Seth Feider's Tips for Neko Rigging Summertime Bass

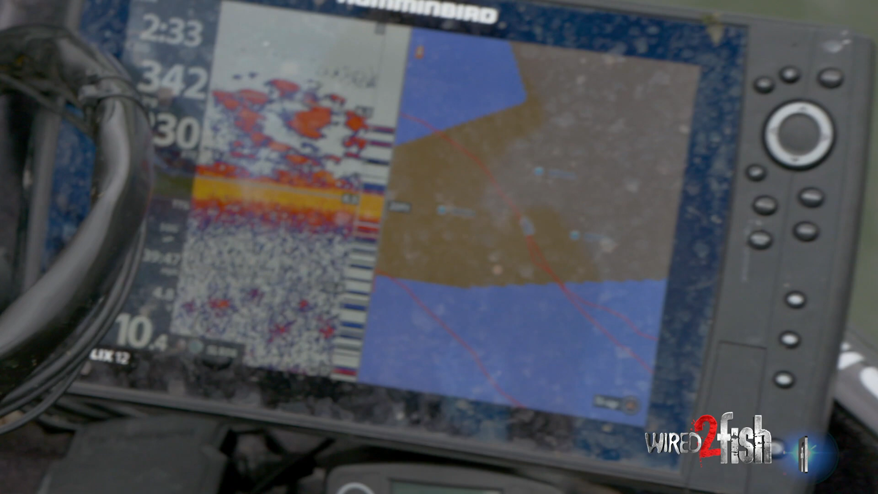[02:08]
So we're just basically have a circle of death around us and just fire off in every direction. This hole's pretty big.
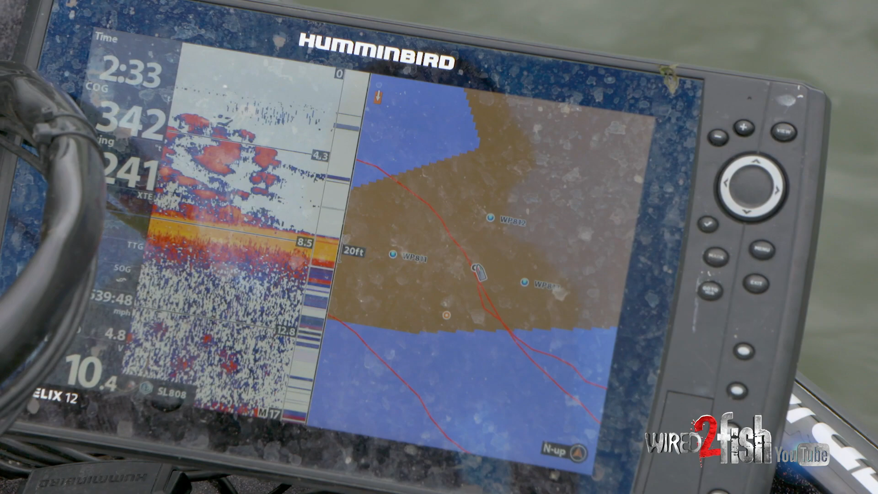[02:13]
I mean bigger than I'd like it to be. Honestly it seems like the best ones are about the size of uh you know maybe a boat or two as far as holes in the grass go.